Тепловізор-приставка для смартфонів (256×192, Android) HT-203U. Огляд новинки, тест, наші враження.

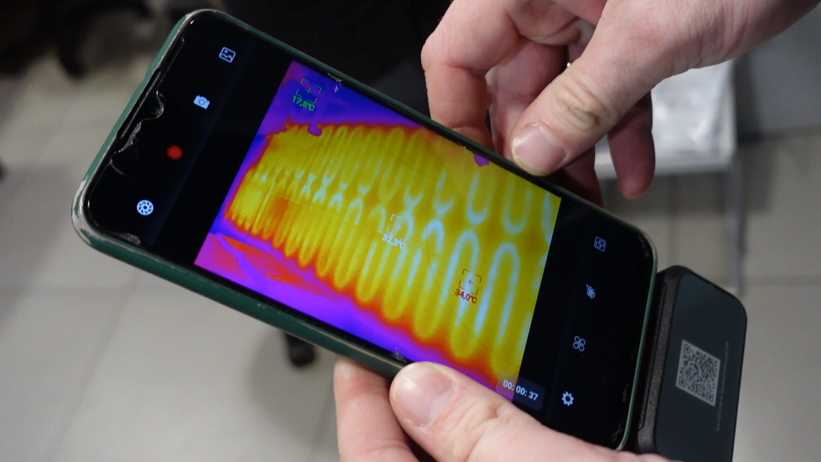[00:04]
З вами маркет вимірювальних приладів 7 Вольт і сьогодні у нас на огляді тепловізор для смартфона HT203U
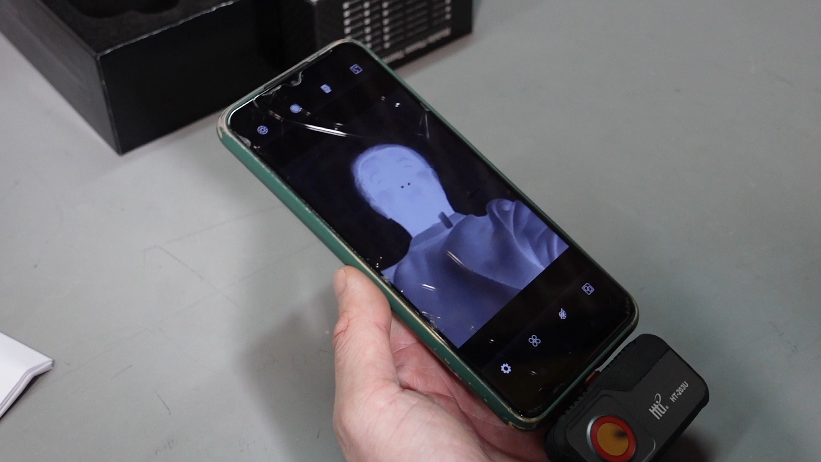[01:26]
ось вам гарний я ми можем палітру поміняти
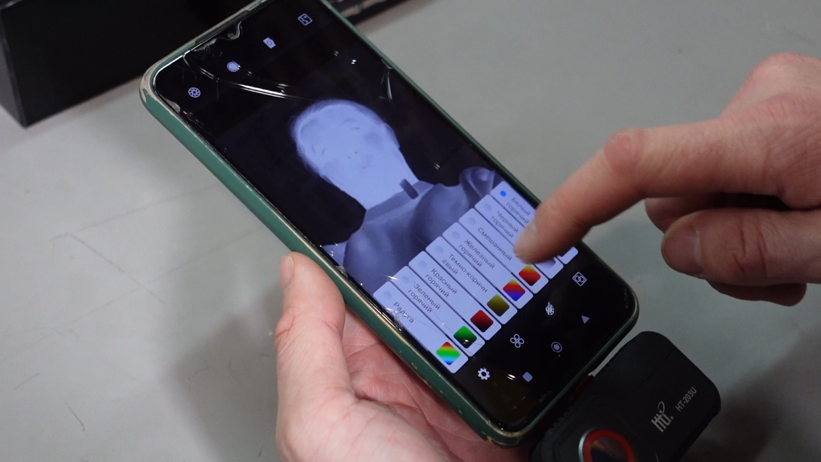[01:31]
теж непогано
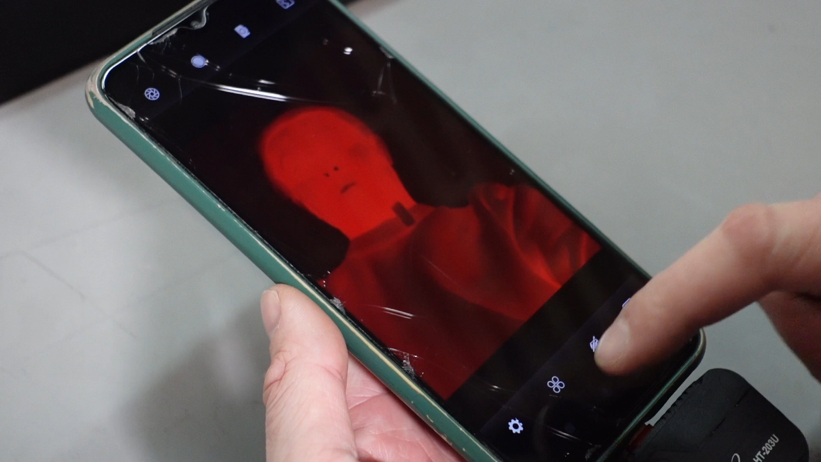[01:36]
візьмемо якусь стандартну палітру
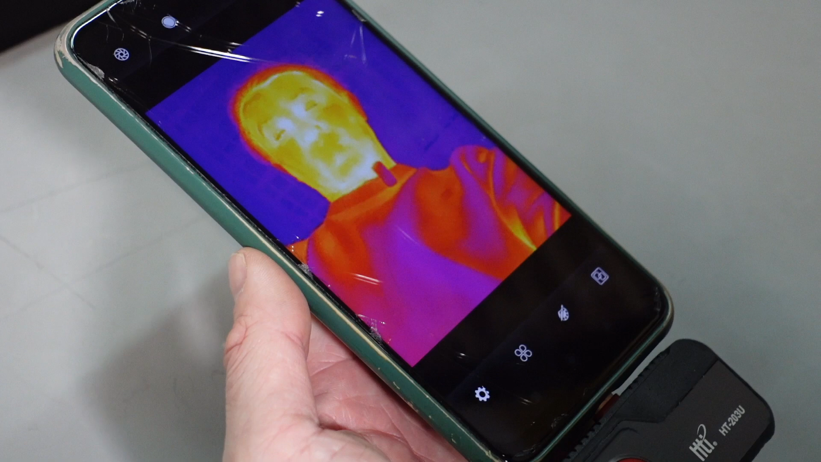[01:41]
тепер спробуємо його вимкнути і вимкнути протилежною стороною
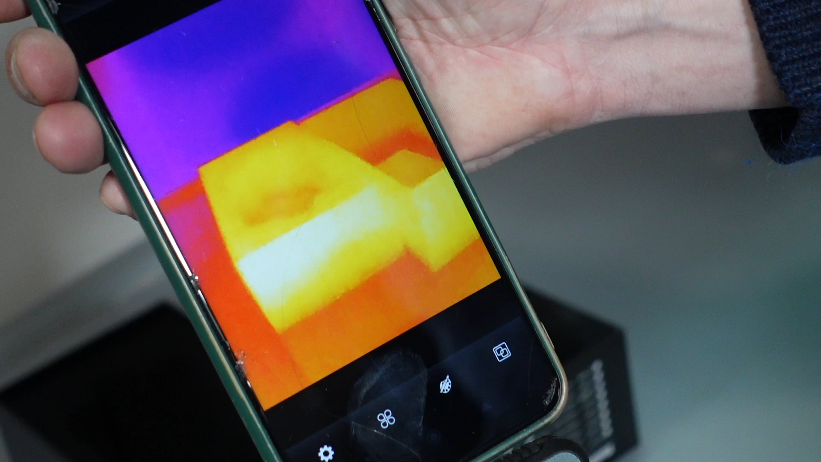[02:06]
давайте подивимось на можливості цього програмного забезпечення
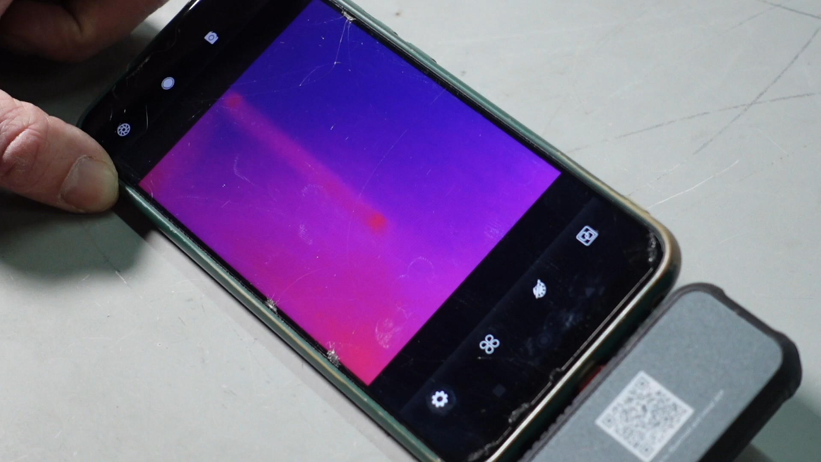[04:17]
айронход класична палітра для усіх тепловізорів червоного зеленого тощо
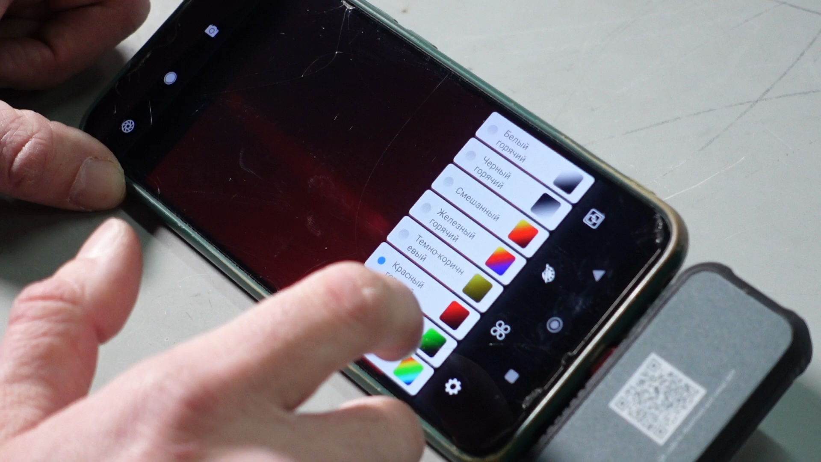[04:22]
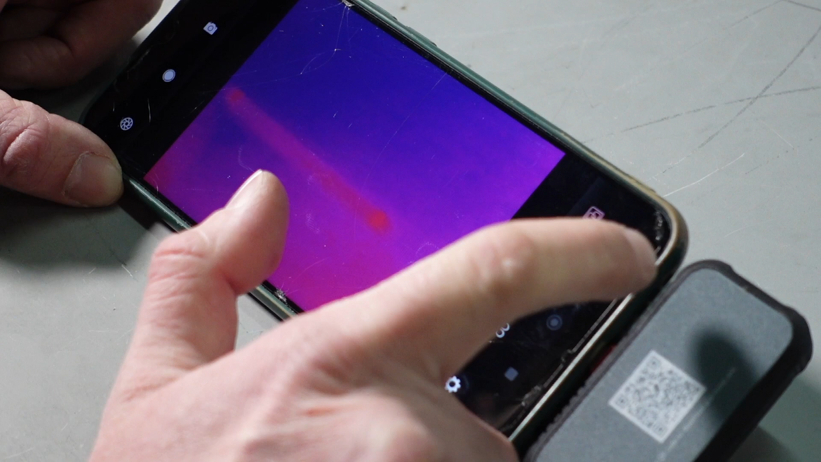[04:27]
також є можливість вимірювати максимальну і мінімальну температуру і температуру в центрі кадра
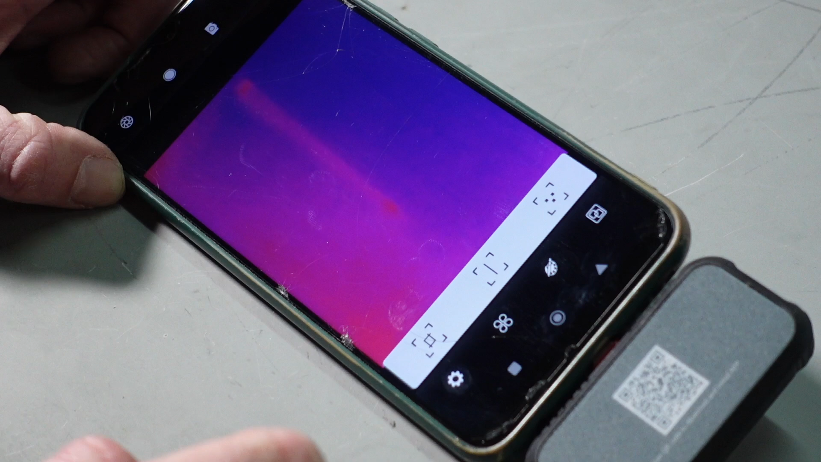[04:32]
ось є можливість це робити за точками ага ось максимальна мінімальна і центр
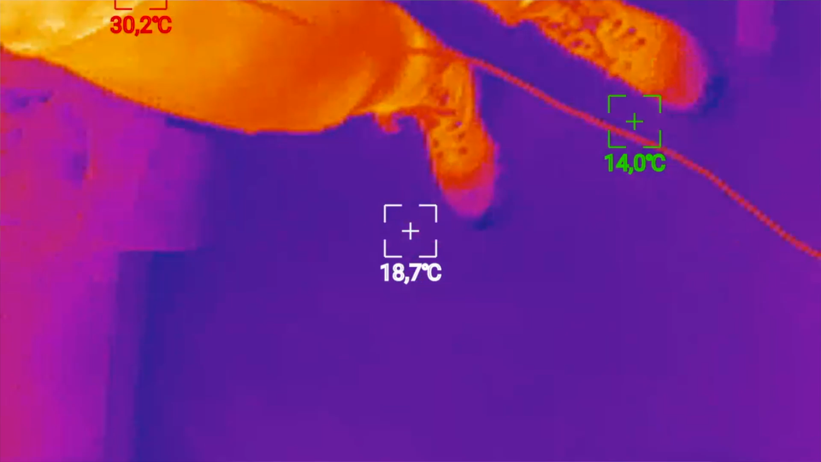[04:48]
On screen: spot 18.7°C, max 30.2°C, min 14.0°C
от у нас кулер з водою